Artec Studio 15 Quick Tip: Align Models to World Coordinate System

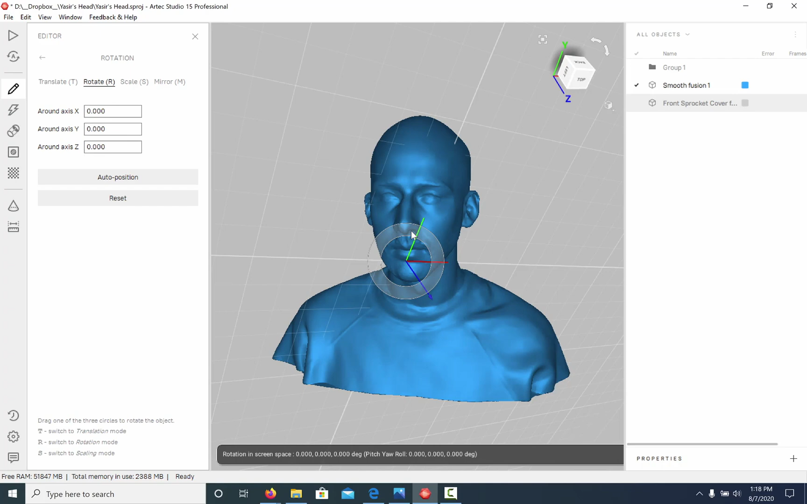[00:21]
Transformation tools let you translate, rotate, and scale your object by clicking and dragging. But the quickest way to do this is with the rough positioning tool. Once you've decided which plane you would like to align your model to, in this case being the bottom plane,
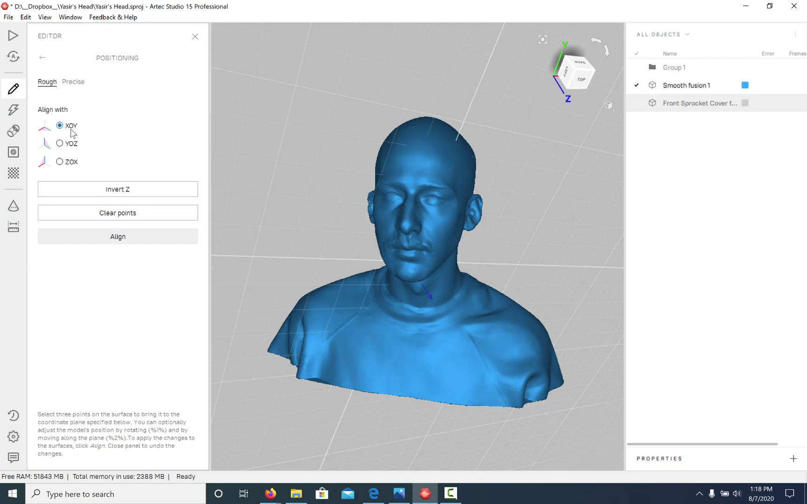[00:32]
X, O, Y, just place three points onto your model and it will automatically snap your grid.